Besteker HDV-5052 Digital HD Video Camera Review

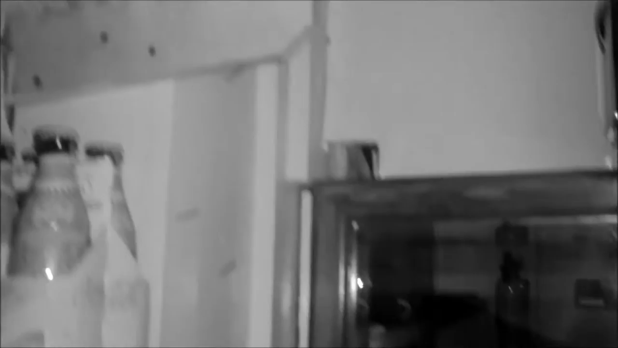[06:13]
a single thing I can't even see my hand in front of me and this thing worked great it was completely
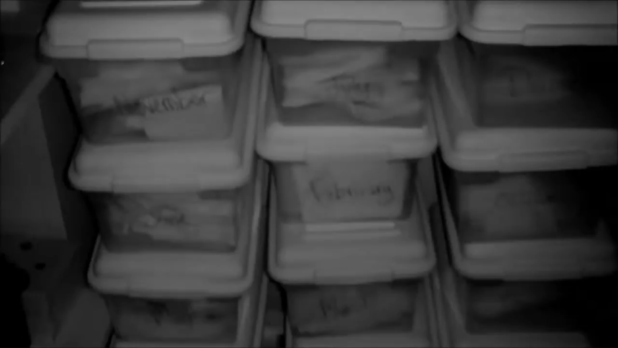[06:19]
I don't know if I was just blown away because I've never had an IR night vision
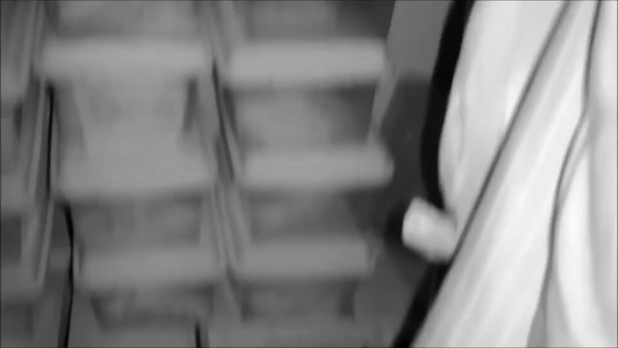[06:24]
camera before but I love this I thought this was so cool that it could see this well in a pitch dark setting
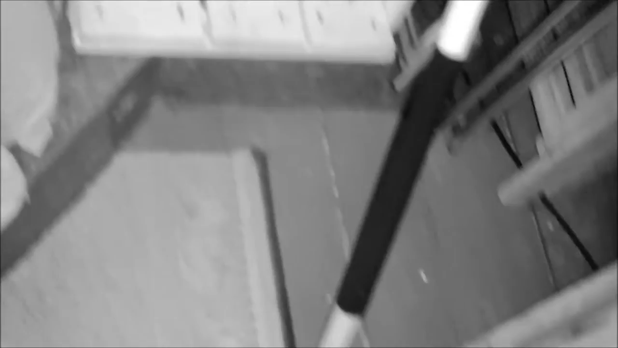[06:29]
and I thought the quality was pretty good too I thought the quality was pretty crisp and clear for something like that in a completely dark setting you can turn on the IR mode in the
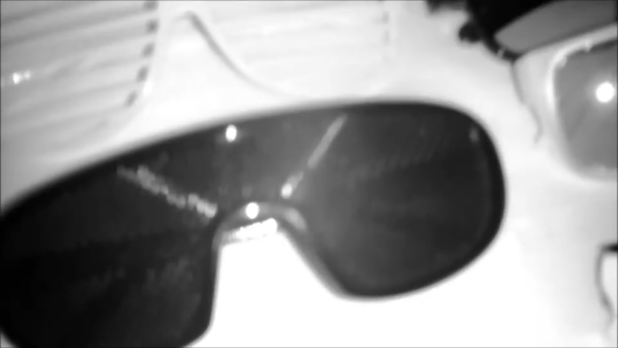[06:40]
middle of shooting too which I found pretty cool you don't have to stop the clip in order to turn on the IR mode and